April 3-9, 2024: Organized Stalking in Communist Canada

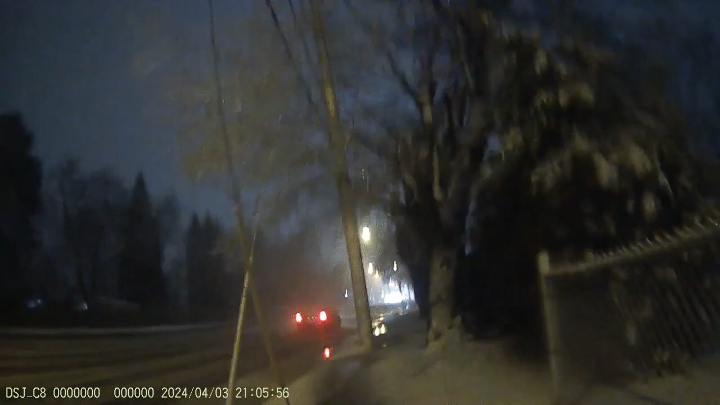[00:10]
So the thing is too, you know, the people who are going through this type of thing with the targeting, you don't understand how significant the difference is between people who actually own their own home and people who don't. There's a one headlight car on the left there, coming down with the... It's a good time to go out, right, in this wet snow and drive around.